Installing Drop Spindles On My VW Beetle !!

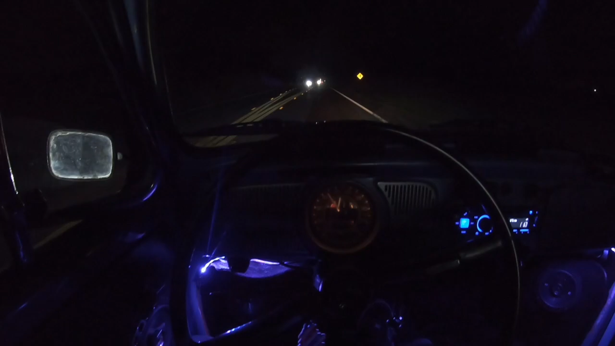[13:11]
We're just cruising it right now, guys. As you guys can see, vibing out in the bug.